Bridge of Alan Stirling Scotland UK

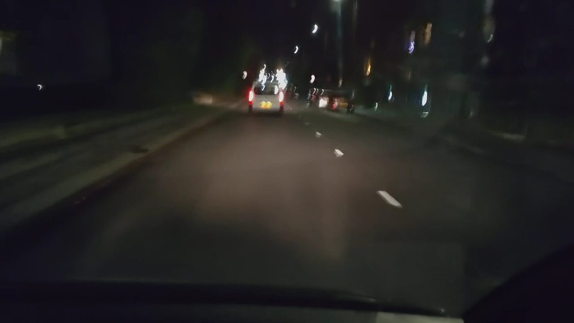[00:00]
Hey, welcome to the channel, we've got, I think this is a Welsh, a Welsh driver here, we've been driving at 20 miles an hour, you know, it's like, oh, for fuck's sake, come on, this is what's happening to our society, it's been slowed up by people that don't care about other people, hey,
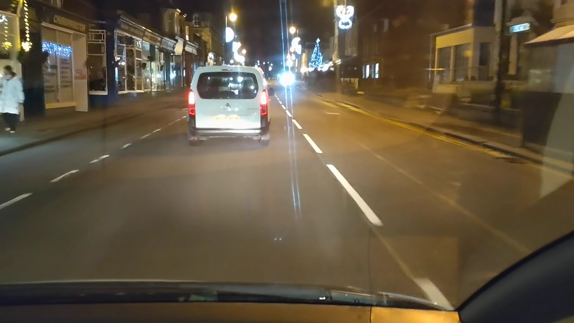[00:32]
you know, they don't get that people need to make a living and stuff, let's drive around, well, it could be one of these, that's a 70,
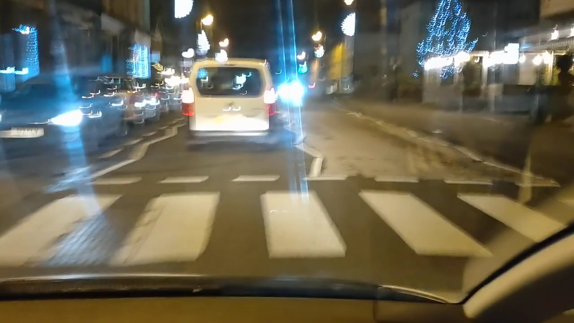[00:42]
FG 70, so it's relatively, what's 70 mean? Oh great, we're turning off, thank feck for that, oh yeah, just turn off slowly, oh yeah,
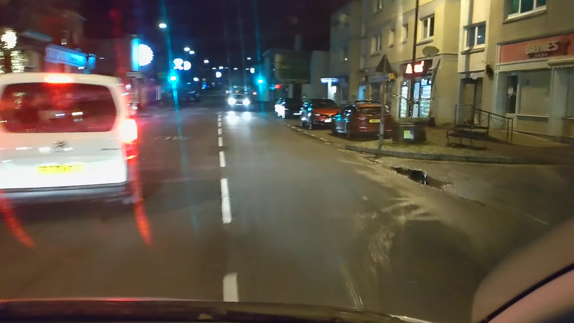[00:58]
oh Jesus, that was a relief, so that was, where is this? Bridge of Allen, it's Bridge of Allen, there's a bridge there, maybe, we need to have a better look at Bridge of Allen sometimes, you know, and now we can get moving, because that idea is out of the way, ugh.